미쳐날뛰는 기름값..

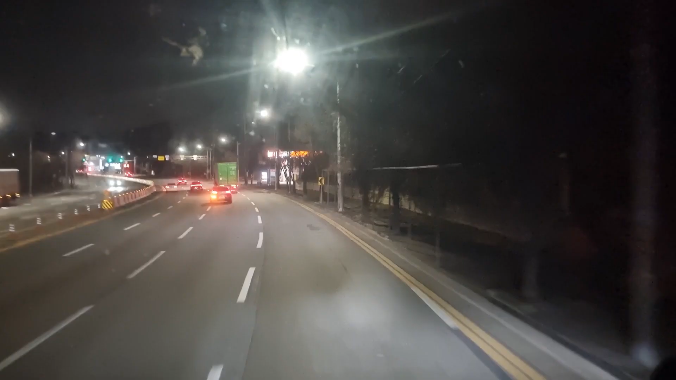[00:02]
오늘은 또 이 기름 값이 얼마나 올랐을지 한번 봅시다 보자 히발류 2,119원 와 경유 1,989 경유가 거의 2천원이네요
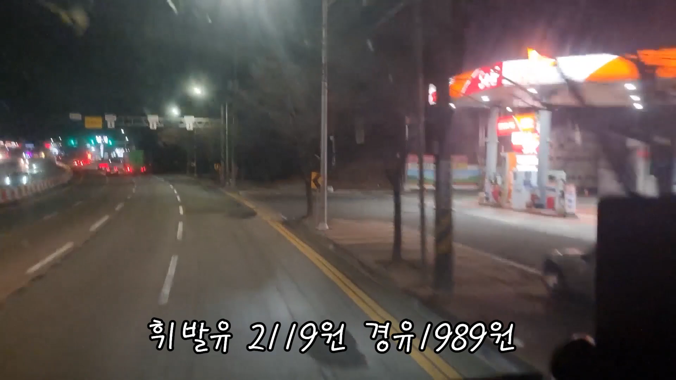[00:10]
저도 sk 주유소에서 기름을 항상 넣는데 이 가락에서 신항 들어가는 쪽 들어갈 때는 저기 본방 주유소에서 항상 기름을 넣습니다 여기가 조금 싸거든요